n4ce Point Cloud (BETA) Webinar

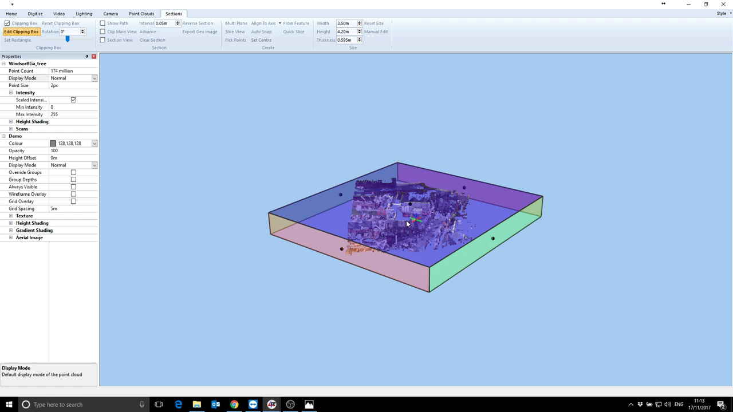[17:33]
So if I zoom out, you can see that as I drag that around, I can very easily clip the data that I have on the screen. Obviously, this data doesn't align to the box.
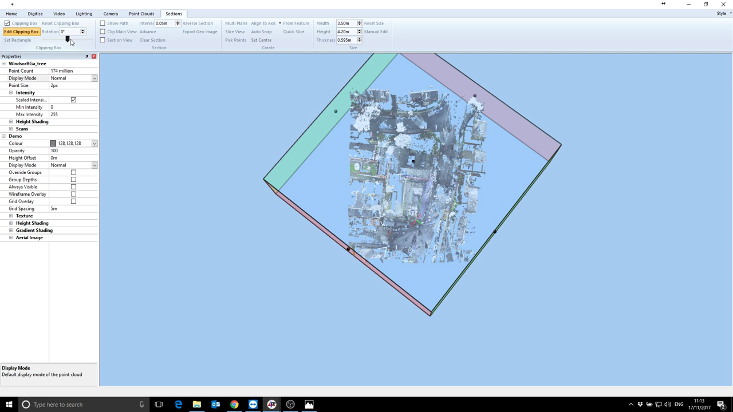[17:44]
So if I change my rotations here, you can see that I can get it to line up. If I can tweak it, the individual clicks there, and I can just drag those in,
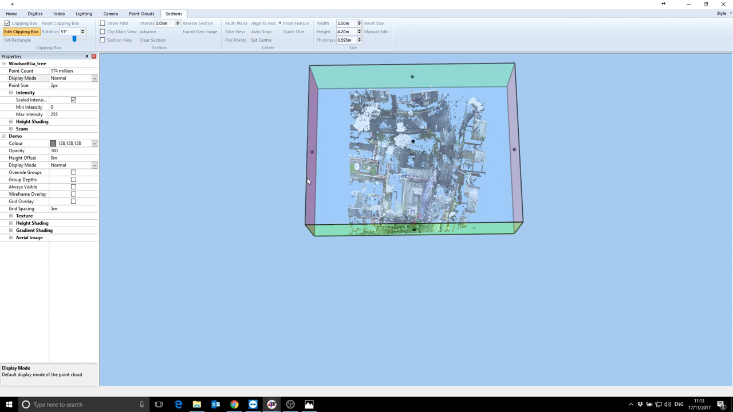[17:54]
drag that in, drag that side in, drag that side in,
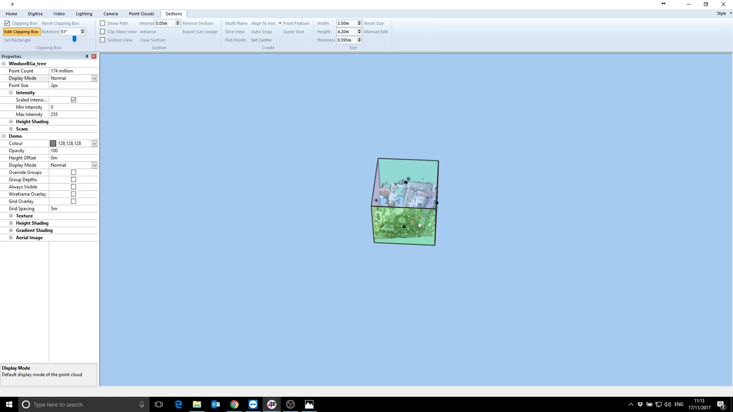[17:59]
and then double tap my middle mouse button, and it will change the extents.
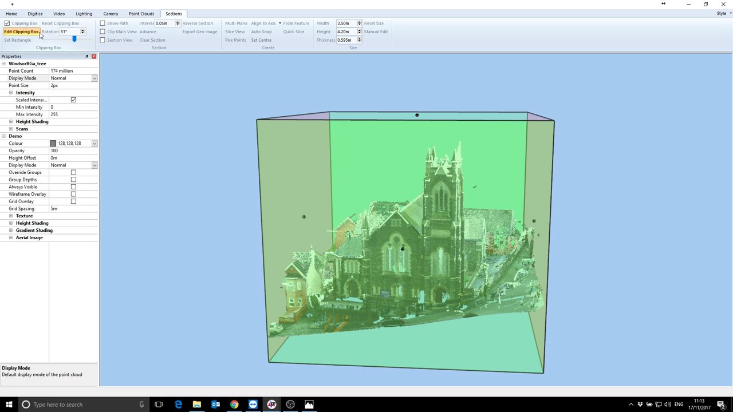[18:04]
If I'm happy with that, I just unclick edit. So now I'm concentrating on just that set of data.
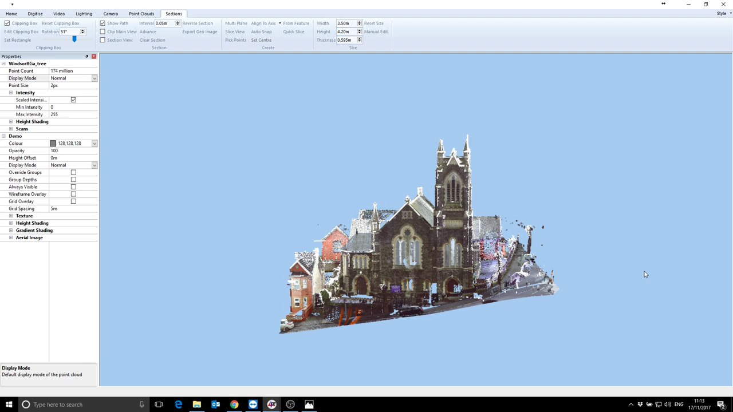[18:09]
Everything else is still there. If I do reset, it will come back.
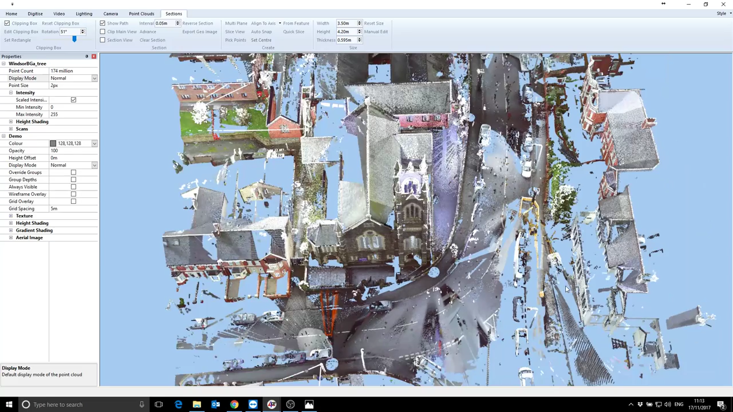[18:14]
If I actually want to remove data from the scan, data is the data that I'm just not going to be worried about at all,
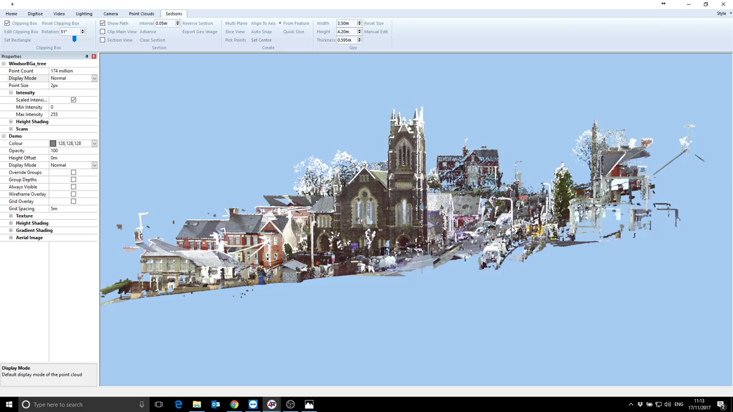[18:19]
I can do that as well. So if I just set this area down here to try and remove that, so I will go back to the point cloud tab, go to hide, and really now you just click on the screen and draw a polygon
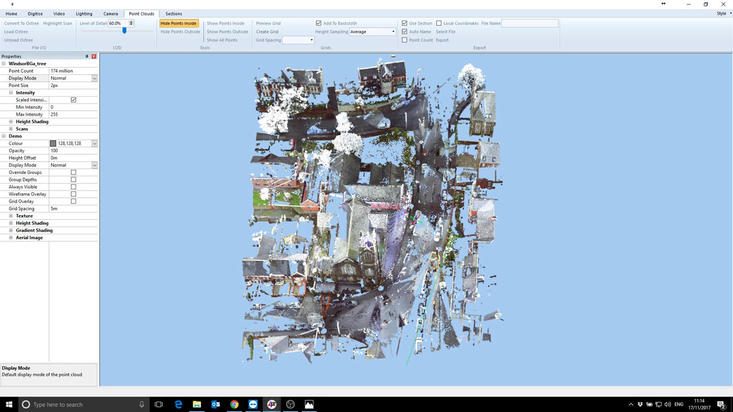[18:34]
around the data you don't want, and when you're finished, hit enter and it'll just go.
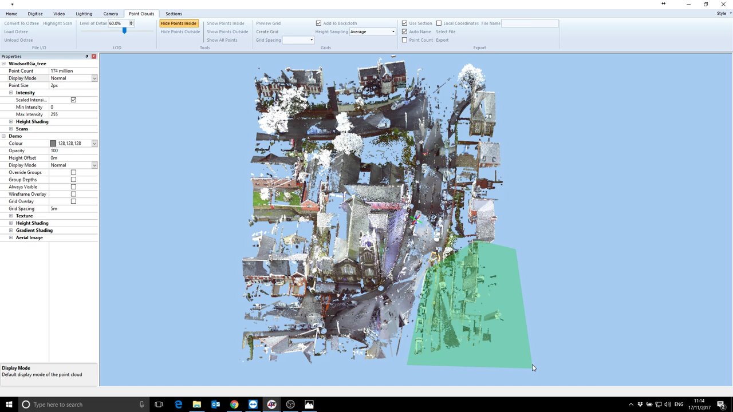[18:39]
Simple as that.
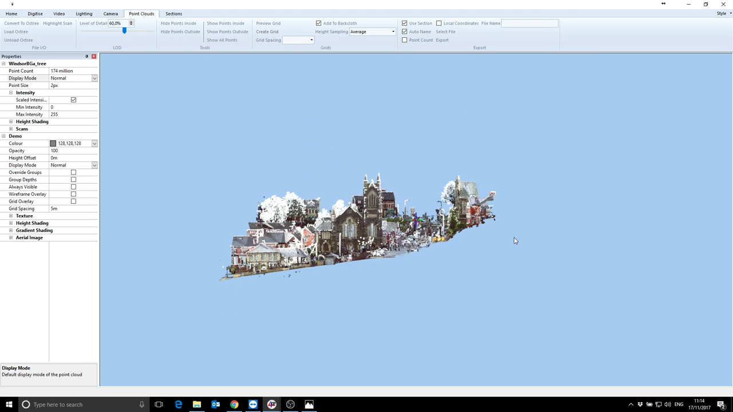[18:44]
So you could obviously imagine if you slide the data down from a side view, you could actually extract or remove all the buildings, and then in a second I'll show you how you would drape a grid over that just to create a ground model without having to worry about trees and buildings getting in the way.
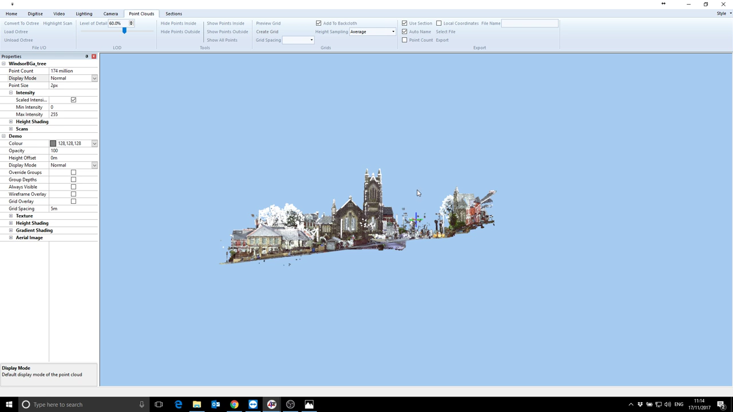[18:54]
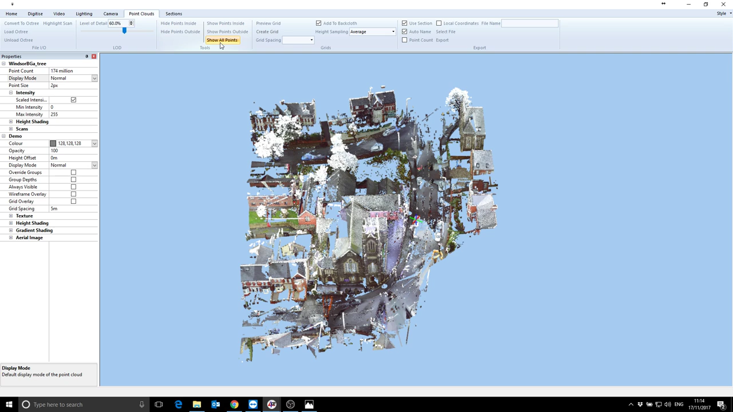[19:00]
So if I undo that, do show all points, hopefully that'll come back, which it does. Okay, so that's very quickly using a clipping box to cut the data down and or showing hiding the data that you're not actually going to be that interested in the long term anyway. We have got the ability also in the standard viewer, hopefully some people are already using this, to do simple animations.
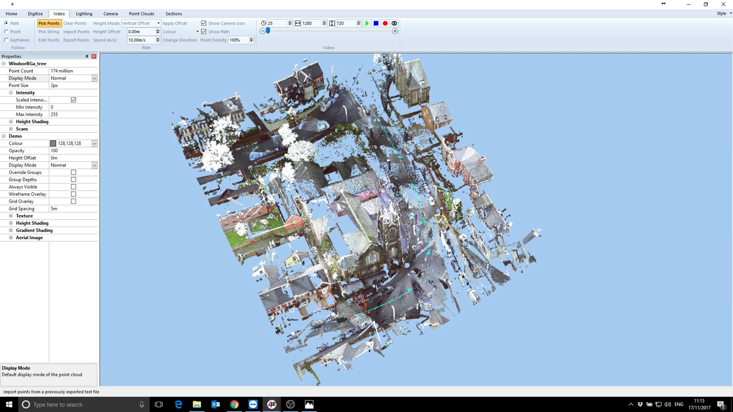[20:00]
point down there. Not entirely sure what I'm hitting at the moment. So bang, bang.
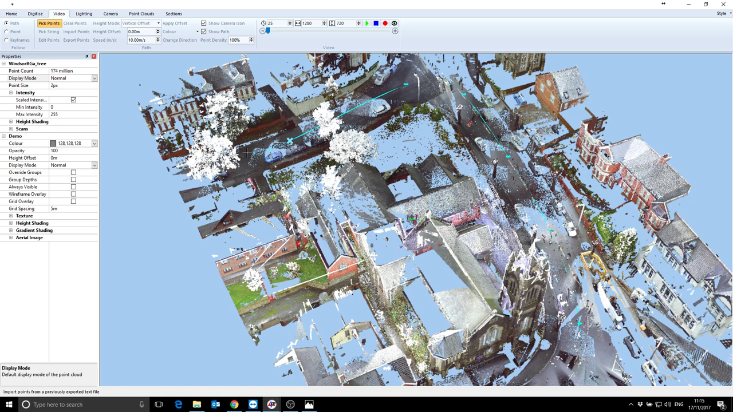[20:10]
Okay, so that's essentially putting an animation through the job. I will just offset that. So if I say 2 meters there and apply offset, you can see the string raises. And now all I need to do is hit the camera icon, sorry, the eye icon. And I'm now looking at what the camera looks at. And if I change my, well, 10 meters a second is obviously pretty quick. So if I press play, it's gonna look a bit jerky over the internet, but it's super smooth my end. I don't know how it's looking yours.
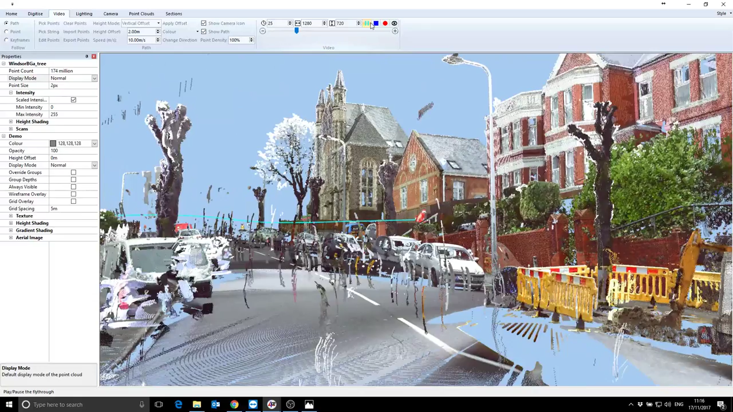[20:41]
I could obviously stop that, change the speed again,
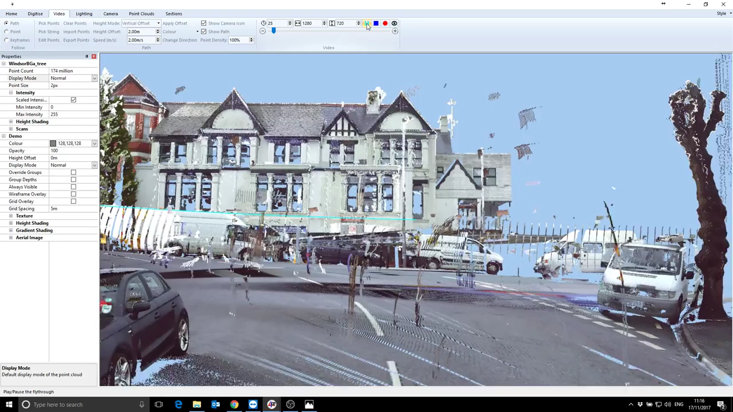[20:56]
Okay, so once you've got an animation set up, and there's tools here to also create keyframes, so we can actually stop and pan and look around.
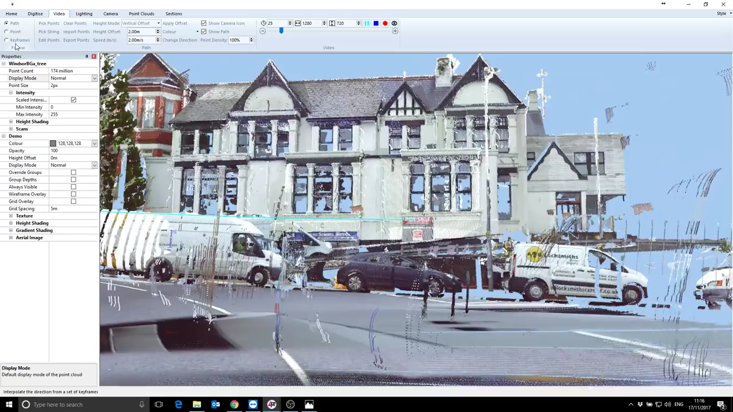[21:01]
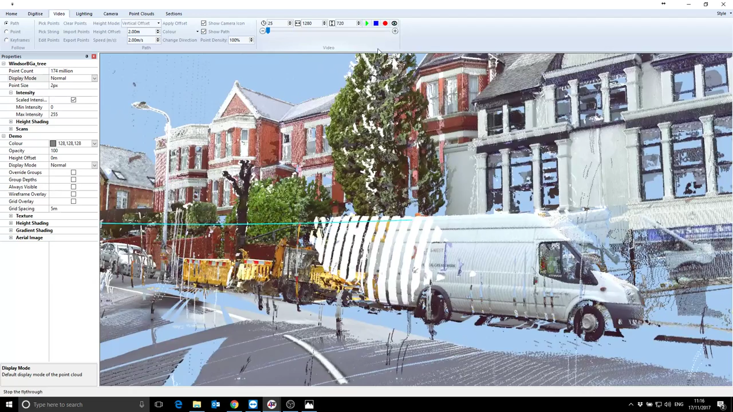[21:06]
Essentially, once you've got the animation the way you want, you then just, if you want to pass it on to someone else, you can record it straight to video. So Just give them an MP4, an AVI file, and they'll essentially see what you see.
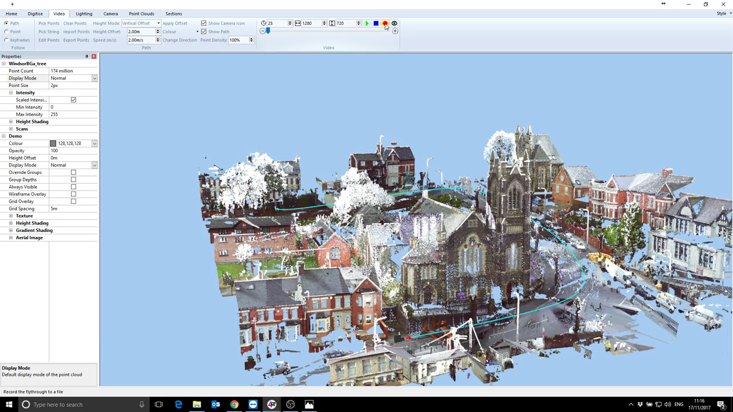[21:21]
Where we do want to actually start digitizing the data, we can, in theory, just turn this into an aerial photo, in fact.
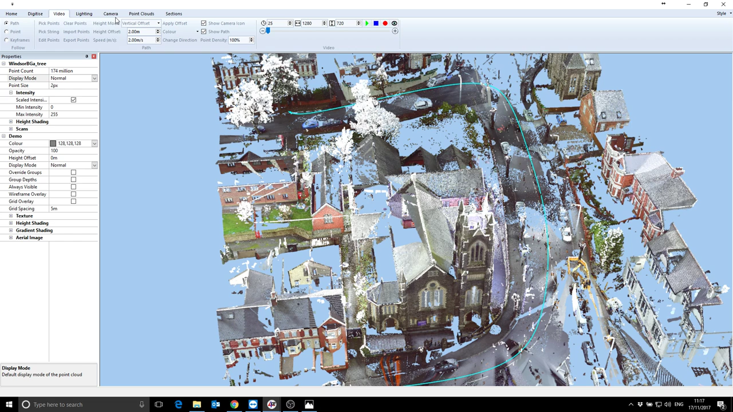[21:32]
So if I go and remove my animation, clear points, okay, and I'm just going to bump up my level of detail. And then on the home tab, we have this export geoimage option. So that's been in there for a while anyway, so you can essentially height shade your terrain models and then turn it into an image and then put that behind your surveys and,
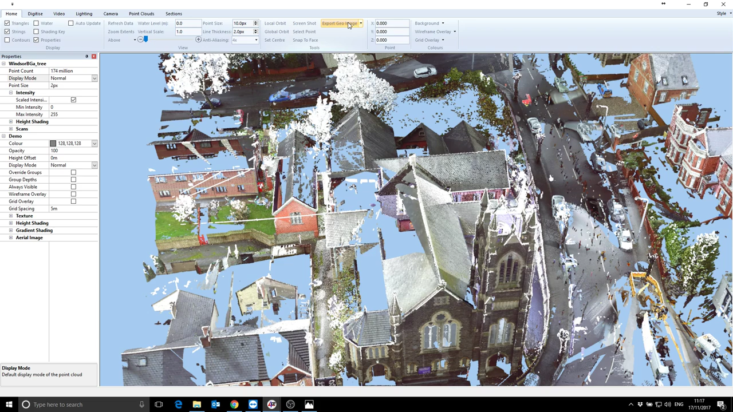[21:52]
you know, send it out to a PDF or whatever. But if I do export geoimage, and I'll call this one aerial image,
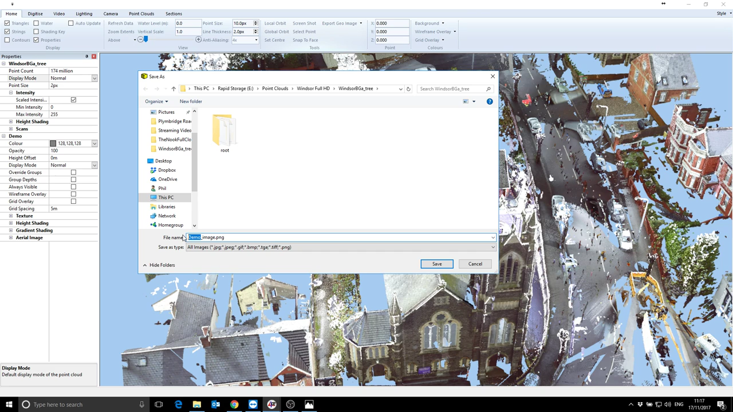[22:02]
press save. I have a think, and it should in a minute tell me it's saved an image. There we go. Now if I now go back into the modeler,
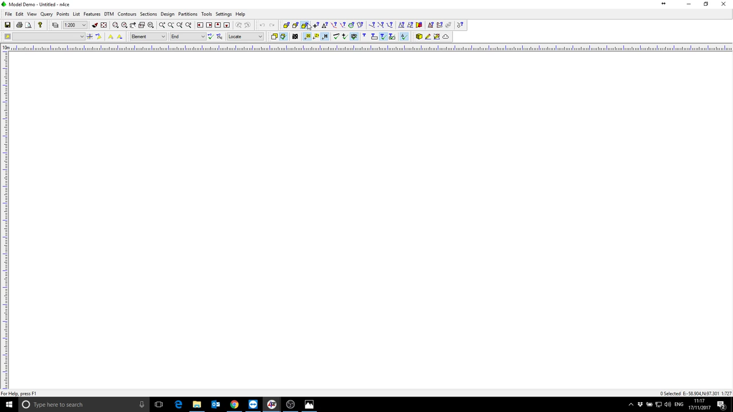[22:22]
use the backcloth, go to images, move the aerial image over, press OK. There we have an image. So at the moment the software is by default creating a 4K image.
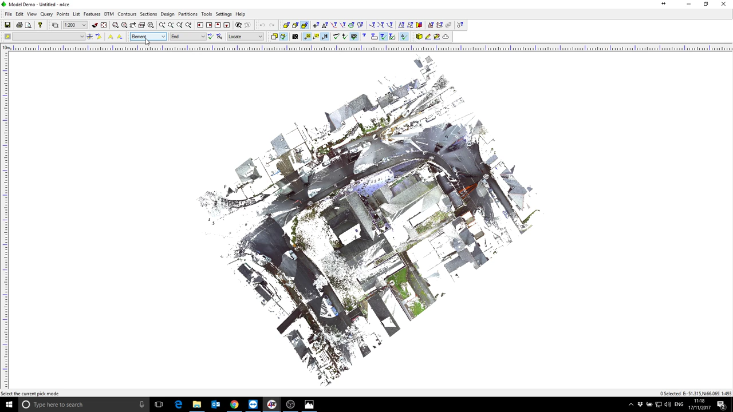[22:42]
In a minute I'll show you how we can actually zoom in and localize and actually create high level of detail images in localized areas, but fundamentally you could now zoom in and just start digitizing straight off that. It's just an aerial image like any other, and obviously because it's an image,
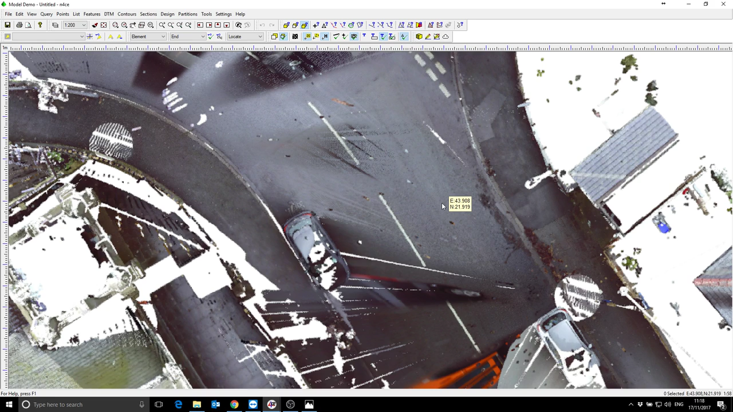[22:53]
then that could just, you know, be put behind a drawing and, as I said, put in a PDF. So it's no different to any other image.
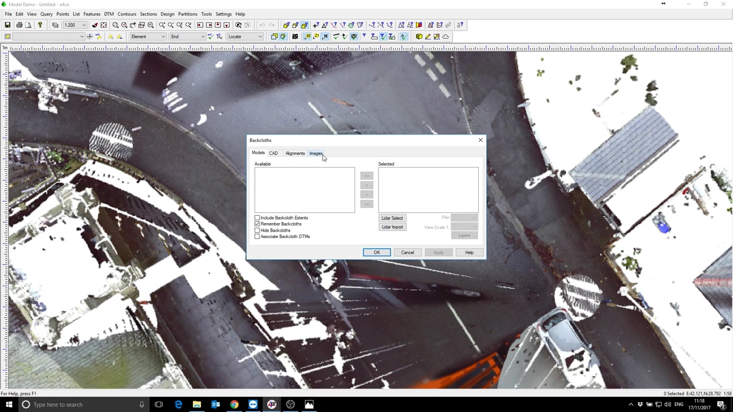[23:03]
Remove that, images, remove all. Okay, and go back to the view.
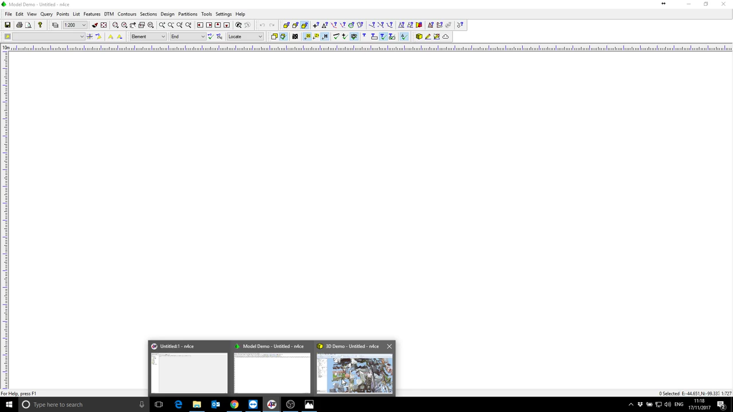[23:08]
Okay, so we need to start sort of doing something useful with it now.
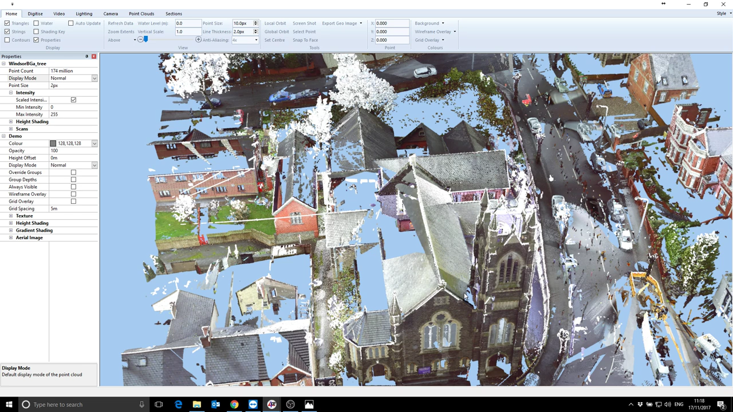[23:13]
So we're going to look at first of all how we would create a ground model, how we would actually take us make a surface we could actually do some volumes on with that. So under the point clouds tab, digitize. No, I've lost it. Where has it gone? Point clouds. There we go. Sorry, preview grid. Beg your pardon. So we can create a grid.